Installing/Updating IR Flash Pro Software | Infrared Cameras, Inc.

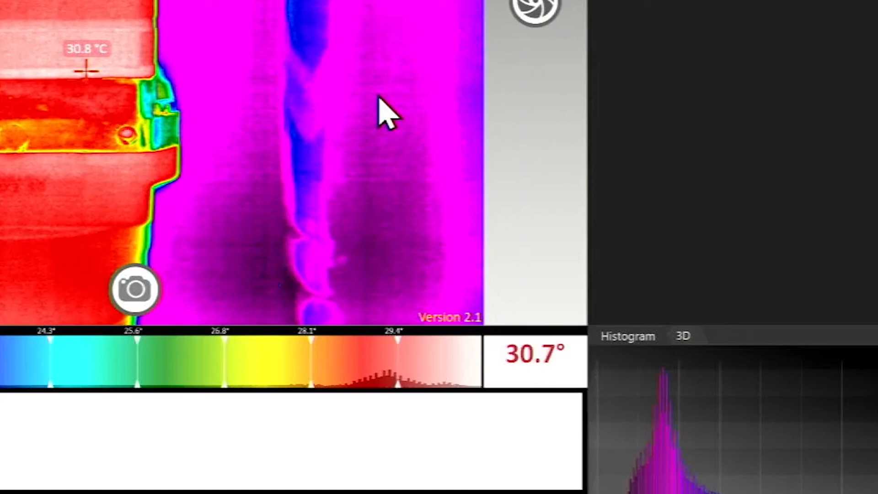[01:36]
On screen: spot 30.8°C
The version number is located in the bottom right corner of the image display window. Thank you for viewing this instructional overview video for ICI's IR Flash Pro software.